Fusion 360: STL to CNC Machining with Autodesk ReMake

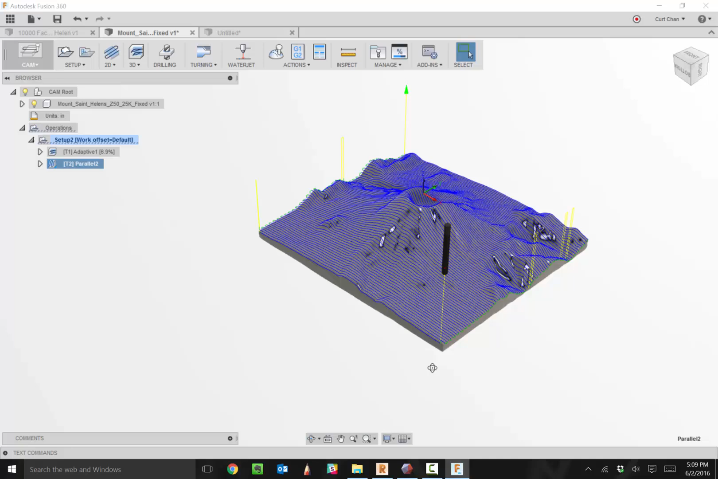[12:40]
Apply our adaptive strategy as well as our parallel strategy, right click, say simulate.